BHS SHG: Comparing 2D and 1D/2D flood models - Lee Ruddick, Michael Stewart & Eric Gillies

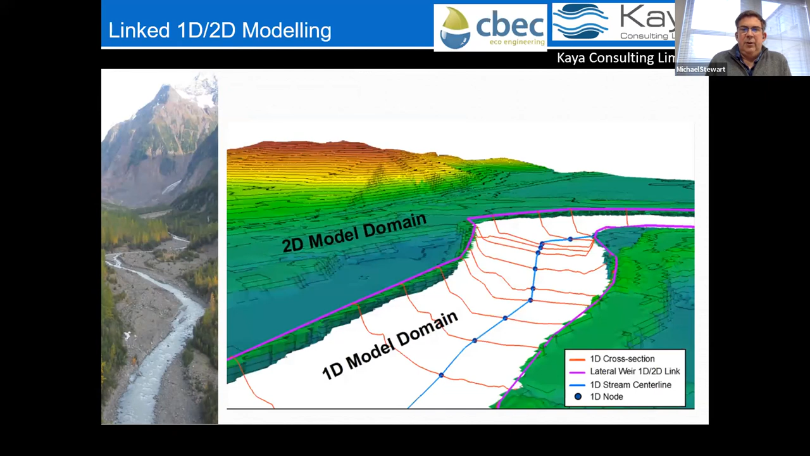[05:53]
so that's what we're going to here's another picture of a 1d 2d model there we go jump past that maybe just okay so lee's now going to step in and try and look at this and the whole idea is this i
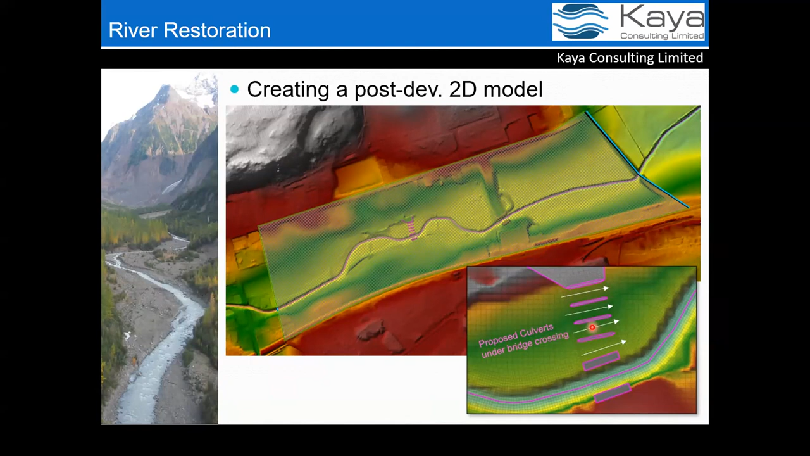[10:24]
there's break lines other which allow the cells to more accurate through these structure so the realignment model was then ran and provided the following floodplains the
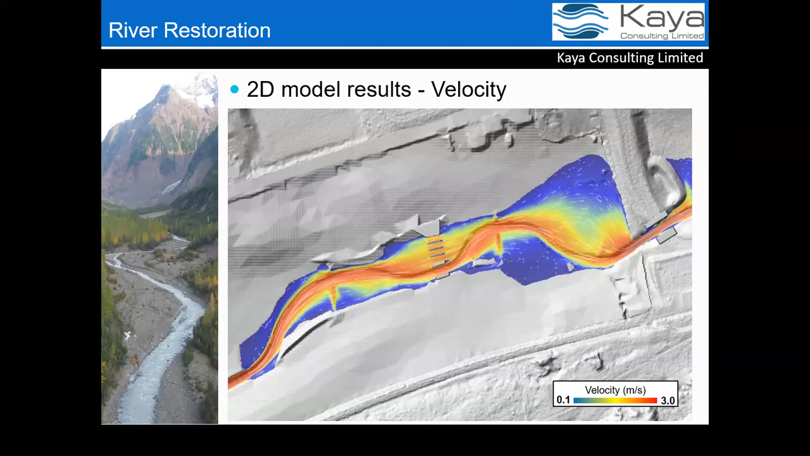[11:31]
which you can show to the client and it helps maybe someone who doesn't quite understand all the technicalities what's really going on this wouldn't really be available for the 1d model because you wouldn't have these varying velocities in the channel so the conclusions were that the flood results were similar
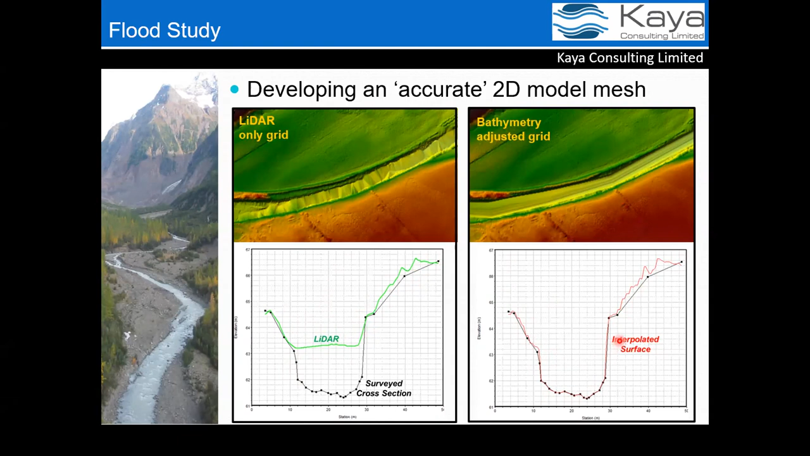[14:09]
directly at the cross sections used for the interpolation so maybe if you took a you know 10 meters upstream of this cross section there will be some variation so this figure provided a comparison of the 1d 2d and the 2d flood extent so